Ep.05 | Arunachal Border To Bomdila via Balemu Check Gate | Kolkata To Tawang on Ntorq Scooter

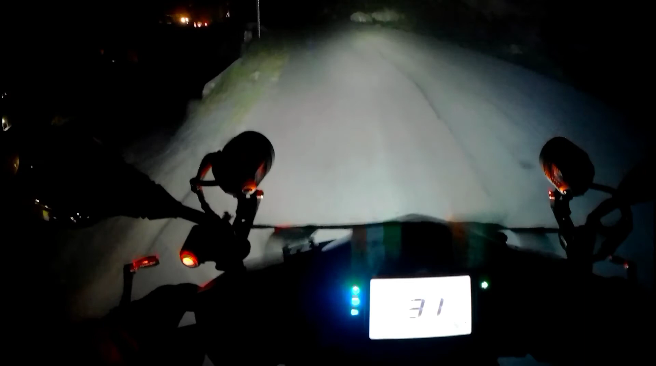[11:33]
यहाँ से बोमडीला मेरे ख्याल से अनदर 10 किलोमीटर होना चाहिए। रूपा सिटी और 2 किलोमीटर के बाद ही आएगा। चलो आप लोगों को एक बार रूपा सिटी भी दिखाता हूँ। तो ये हम लोग अभी रूपा टाउन में पहुँच गए।
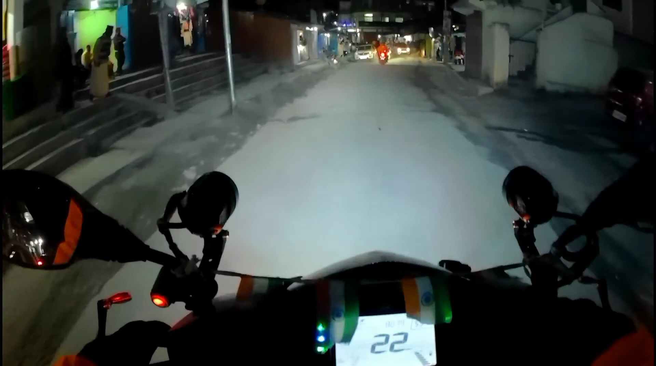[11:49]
यहाँ पे एटीएम वगैरह सब कुछ है, कोई चीज़ का कोई टेंशन नहीं है।
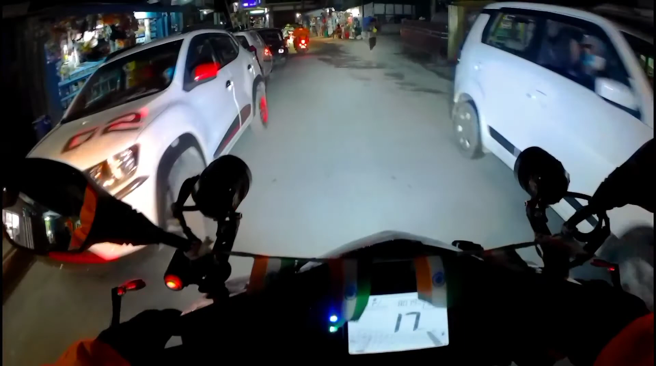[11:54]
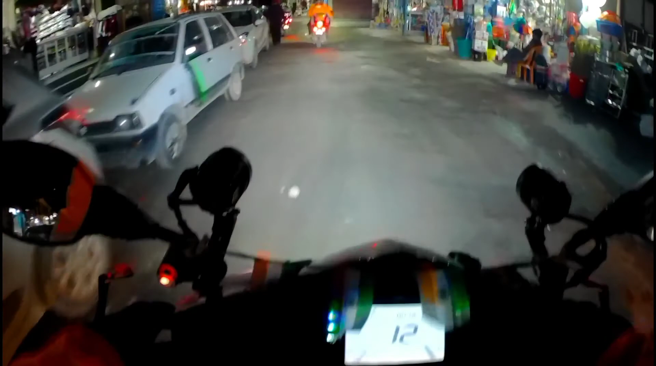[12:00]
बाप रे, ये तो छोटा मोटा एकदम सिटी है।
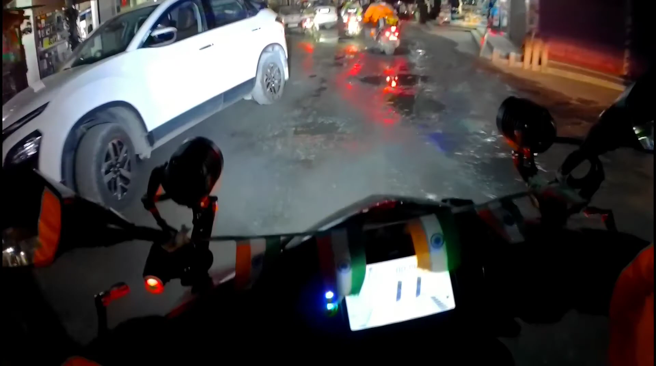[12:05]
रूपा के बाद से ही थोड़ा सा सिटी से बाहर निकला, उसके बाद से ही ऐसा ही पैचेस मिल रहा है।
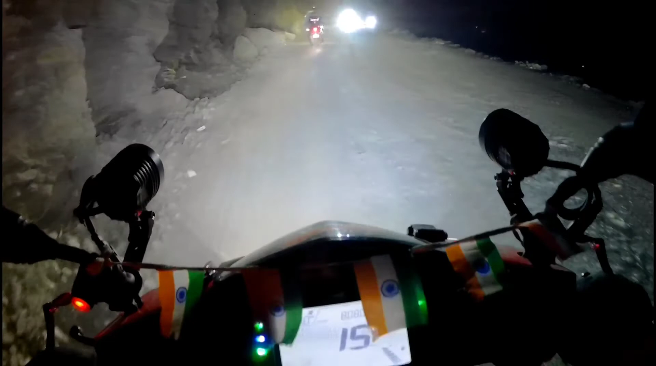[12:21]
भयंकर ऑफरोडिंग था। ये तो तब भी कम है, और भी ज्यादा था वहां पे बोल्डर्स।
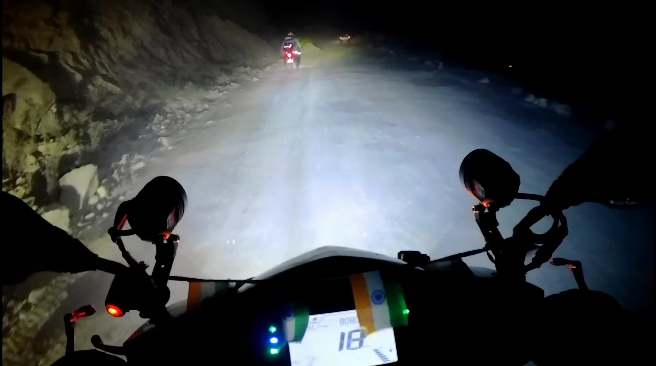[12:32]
लो फिर से अच्छा रोड चालू हो गया। यहां से एग्जैक्टली 10 किलोमीटर।
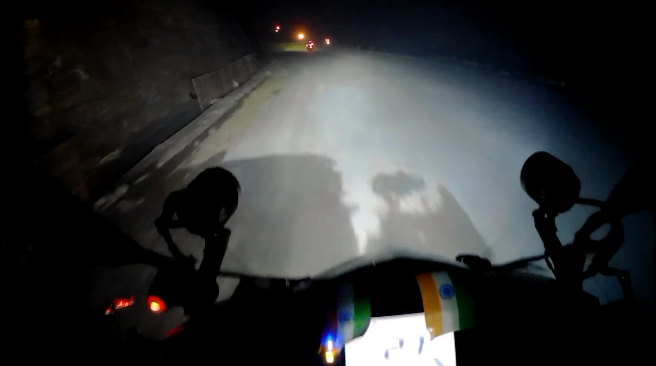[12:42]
Here is the moment of truth and golden moment. BJK has reached Bomdila.
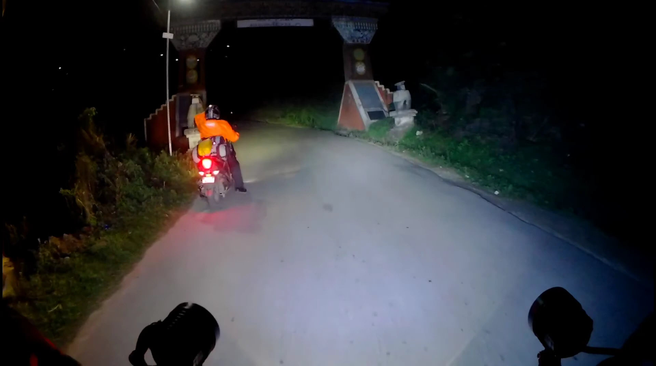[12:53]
Your Bengali friend reached Bomdila. Main pahunch gaya Bomdila.
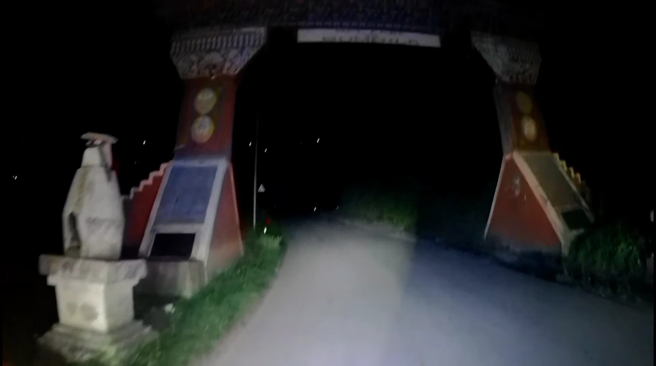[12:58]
Welcome to Bomdila. Mere sabhi viewers ko thank you. Mere co-riders ko thank you. मेरे को-राइडर्स को थैंक यू। और जिन जिन लोगों ने ये प्लान को, ये ड्रीम को सक्सेस होने में हेल्प किया, सबको थैंक यू।
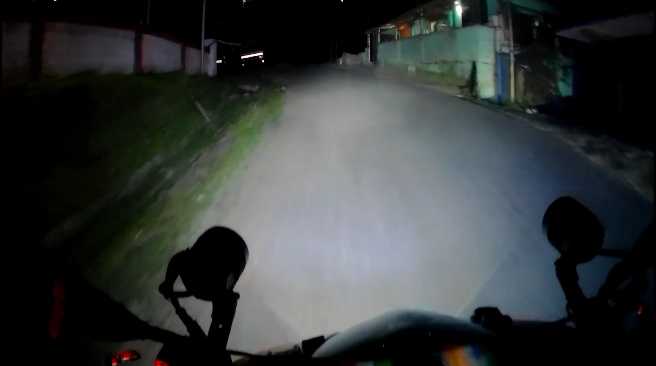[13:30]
मैं किसी इंडिविजुअल का नाम लेना नहीं चाहता हूँ, सबको थैंक यू। बोमडीला और 3 किलोमीटर दूर है यहाँ से। सो वी हैव फाइनली रीच्ड बोमडीला मेन टाउन के अंदर। अभी सिर्फ हमारा जो होम स्टे है वही ढूंढ रहा हूँ।